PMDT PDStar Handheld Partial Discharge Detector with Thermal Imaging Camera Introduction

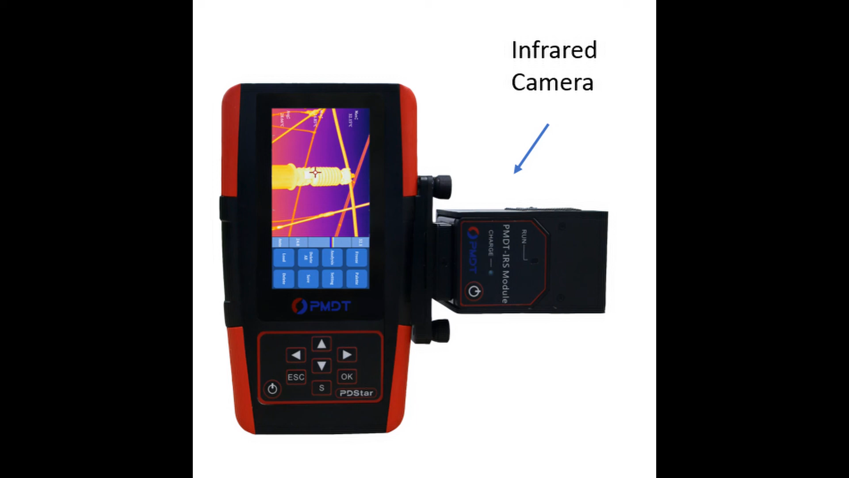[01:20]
PMDT's PD-STAR now makes it possible to test PD and IR together in one single tool, which brings a more productive, efficient, and cost-effective online testing and maintenance program for customers. The thermal camera is convenient to use by simply attaching the thermal imaging camera to the PD-STAR main unit.
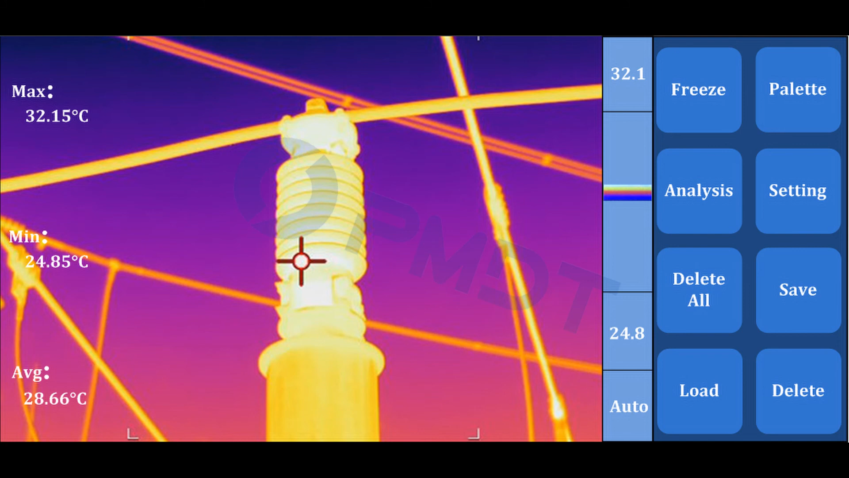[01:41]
On screen: max 32.15°C, min 24.85°C
It has a high resolution and can detect any abnormal heating and defects effectively.